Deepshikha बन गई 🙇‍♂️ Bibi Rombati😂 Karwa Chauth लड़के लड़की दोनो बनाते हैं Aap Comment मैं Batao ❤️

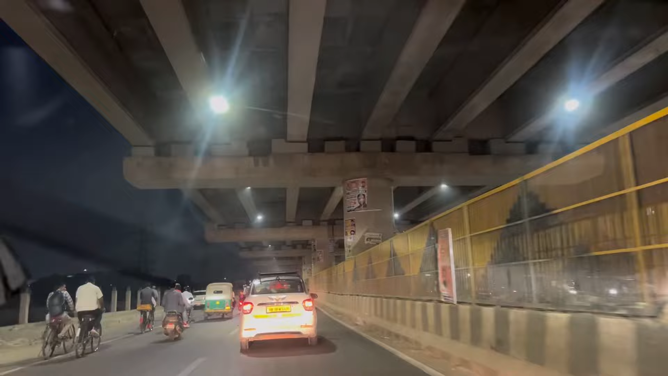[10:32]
देखना हाइट और इंग भी नॉर्मल है जब नीचे बिल्कुल खजूरी कोल चक्कर के पास बहुत जाओगा तो बहुत ही उचाओ बहुत ही आगे भी लेके